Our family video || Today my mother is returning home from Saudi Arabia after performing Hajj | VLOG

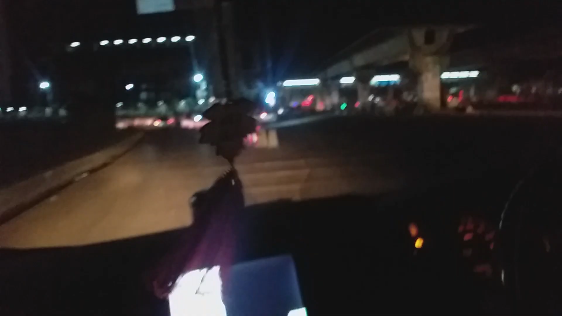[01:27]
হযরত শাহজালাল আন্তর্জাতিক বিমানবন্দরের সামনে চলে আসছি।
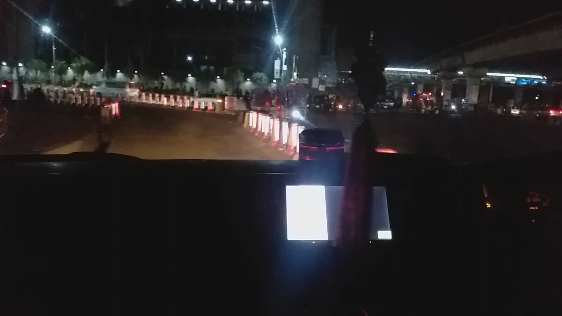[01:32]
আপনারা দেখতে পাচ্ছেন হযরত শাহজালাল আন্তর্জাতিক বিমানবন্দরের যে রাস্তা রয়েছে সেই রাস্তার দিকে আমরা ঢুকছি।
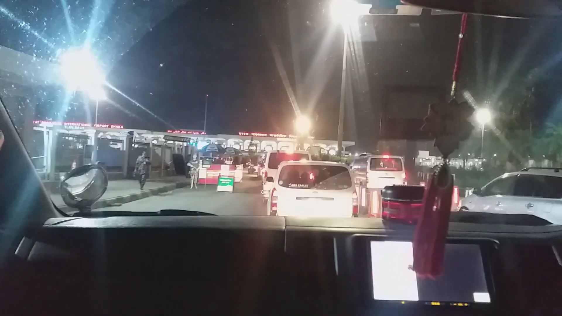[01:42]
এখানে প্রত্যেকটি গাড়িকে তল্লাশি করা হয়, আমাদের গাড়িও তল্লাশি করা হবে ঢোকার সময়। পুলিশের APPN যেই সব পুলিশরা রয়েছে তারা এইসব তল্লাশি করে
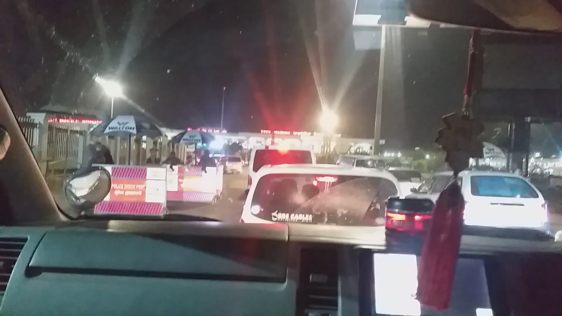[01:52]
এবং দেখে গাড়িতে যাত্রী বা প্যাসেঞ্জার রয়েছে কিনা বা আনতে যাচ্ছে। আমরা মূলত যাত্রী আনতে যাব ভিতরে, আমাদেরকে প্রেসেপ্টা ইয়ে করে নেন।
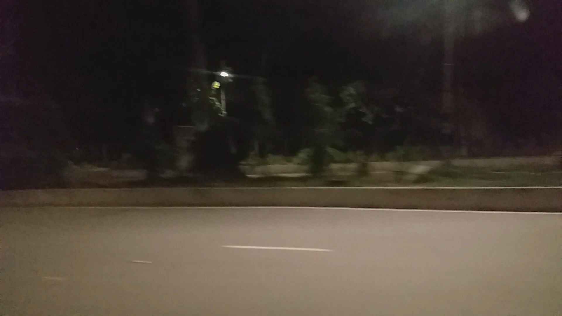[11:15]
অন্ধকারের জন্য সুন্দর করে আপনাদেরকে দেখাতে পারছি না, আপনারা হয়তো দেখতে পাচ্ছেন এটা হচ্ছে